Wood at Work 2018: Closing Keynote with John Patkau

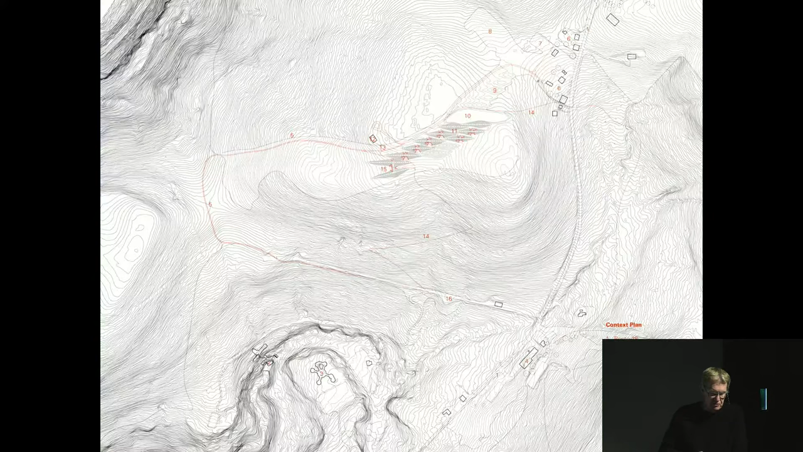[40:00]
it's very picturesque and very beautiful our site is located just above Frank Lloyd Wright this is falling water right here and this is our site in the meadow up above falling water and we took Frank Lloyd Wright's strategy